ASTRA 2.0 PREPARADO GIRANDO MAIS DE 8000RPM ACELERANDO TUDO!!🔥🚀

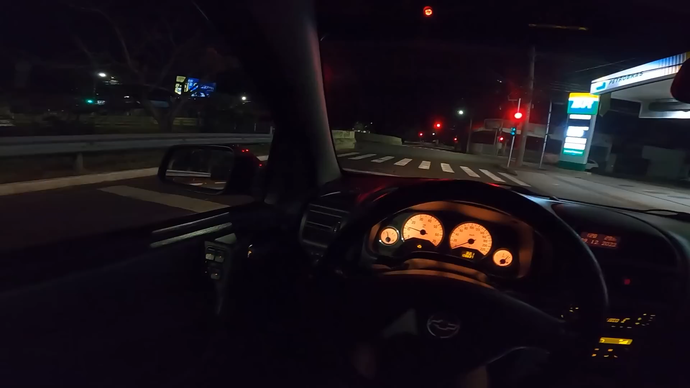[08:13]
You need to get respect. Vambora. Vai, farol. Porque se eu furar, tem 5 farol vermelho ali na frente.